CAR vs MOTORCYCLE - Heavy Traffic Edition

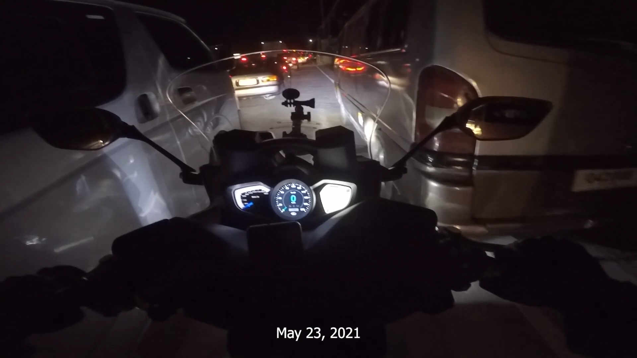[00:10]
Ayan, ganyan sa kasikip. Aray ko.
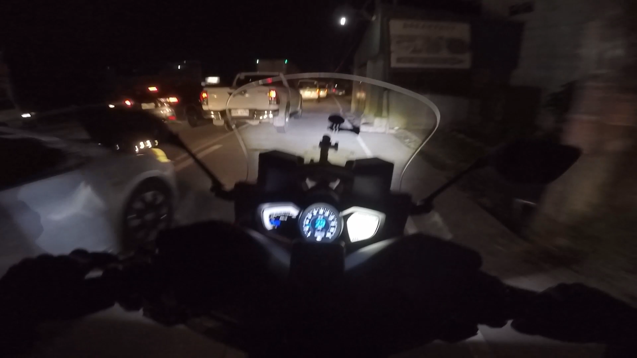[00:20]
Ito naman ang advantage ng nakamotor. Stick.
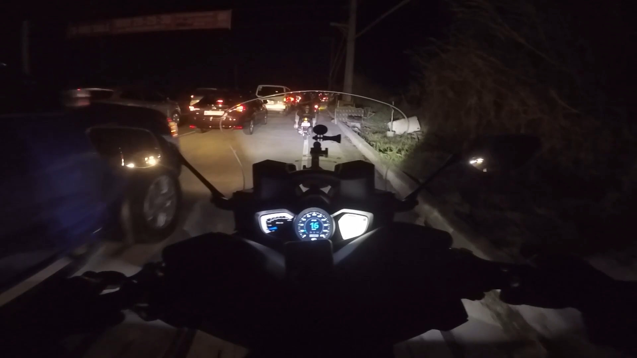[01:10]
Sarap pala nung nakakalamang ka na hindi mo kasalanan. Diba? Yan o. Oh. Eh, naka 4 wheels kayo. Naka 2 wheels kami o. Oh. Diba?